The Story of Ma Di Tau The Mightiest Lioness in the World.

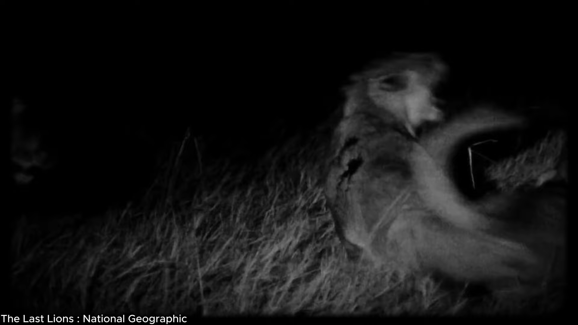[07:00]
The lioness gang returned and attacked Ma Di Tao, who didn't retreat and face the danger because now she has nothing left to lose.